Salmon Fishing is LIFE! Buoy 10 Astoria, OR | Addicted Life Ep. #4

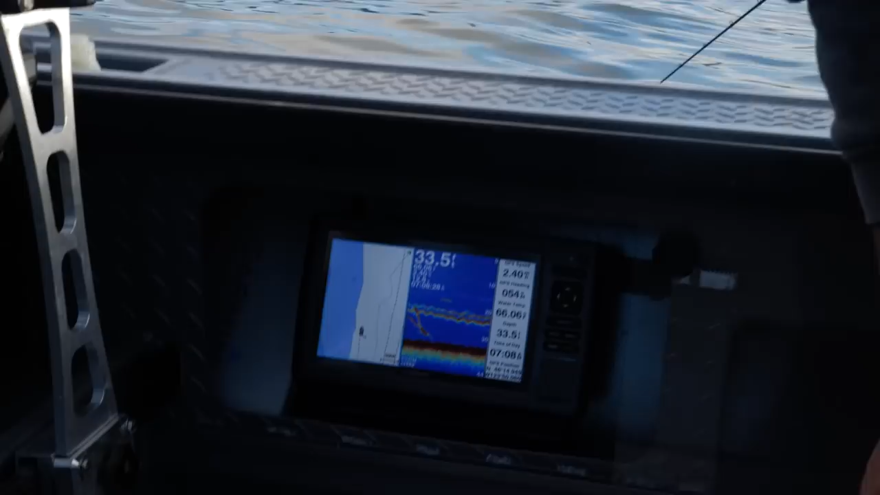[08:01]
clearly you see that on the finder a fish went up to one of the bow rods yeah oh yeah you can see it clear as day dude just right as we said oh let's go down